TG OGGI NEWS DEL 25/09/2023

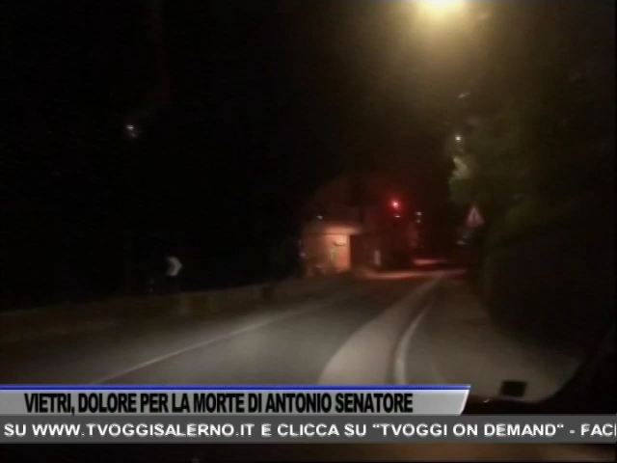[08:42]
nel tratto compreso tra Cava dei Tirreni e Vetri sul Mare teatro di moltissimi incidenti, molto spesso anche mortali